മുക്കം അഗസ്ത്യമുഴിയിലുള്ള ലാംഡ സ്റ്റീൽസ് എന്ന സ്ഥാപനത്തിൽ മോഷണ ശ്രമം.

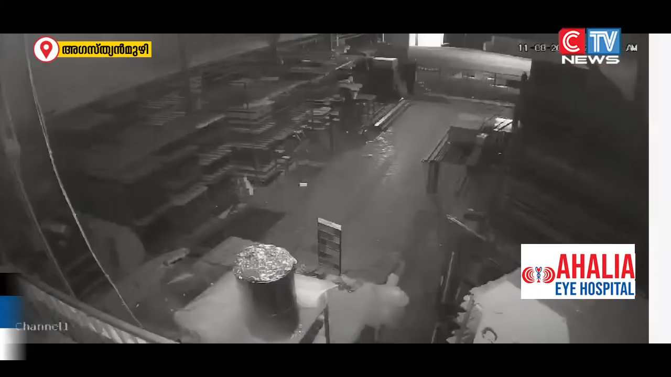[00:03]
ഞായറാഴ്ച പുലർച്ചെ 1:50 മോഷ്ടാവ് അഗസ്ത്യൻമുഴിയിൽ കോഴിക്കോട് മുക്കം റോഡിൽ ലാംഡ സ്റ്റീൽസിൻ്റെ കോമ്പൗണ്ടിൽ പ്രവേശിച്ചത്.